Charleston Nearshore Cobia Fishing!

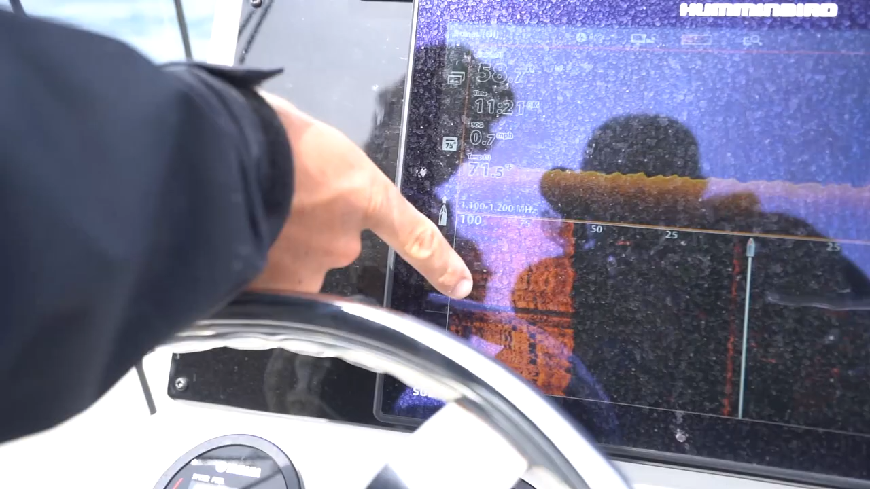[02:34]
Those shadows that are casting as we drift by and then Yep, yep, yep, good one
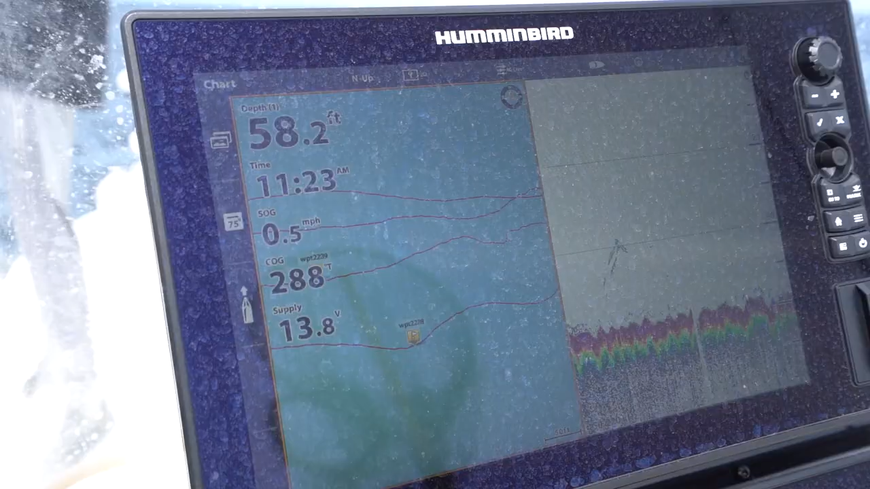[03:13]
On screen: depth 58.2 ft, speed 0.5 mph
There's my fish right there Oh, big head shakes scary Oh Come on girl